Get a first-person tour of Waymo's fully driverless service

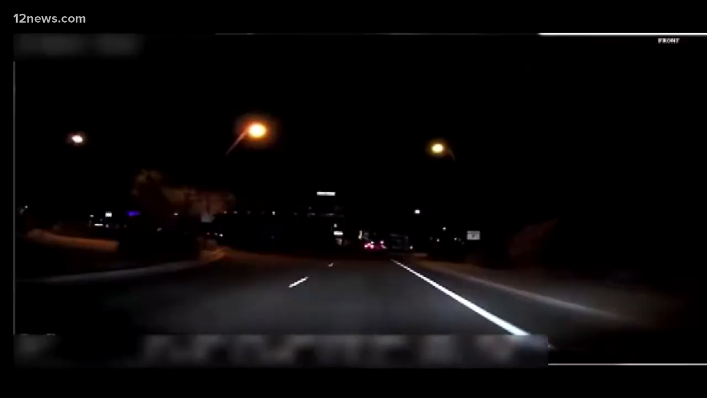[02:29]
an uber self-driving car hit and killed a woman crossing the street in tempe
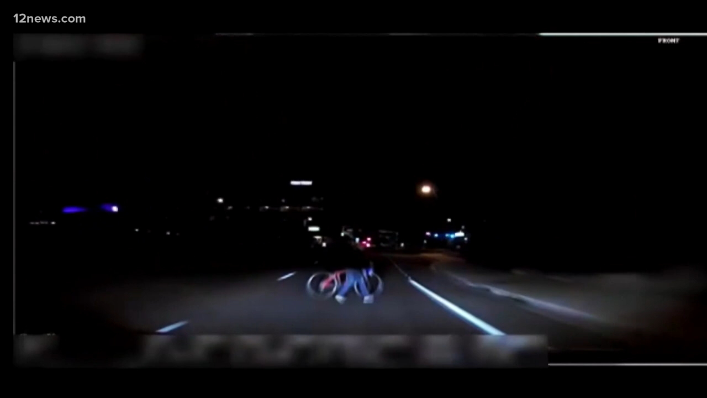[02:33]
the safety driver wasn't paying attention and the car didn't stop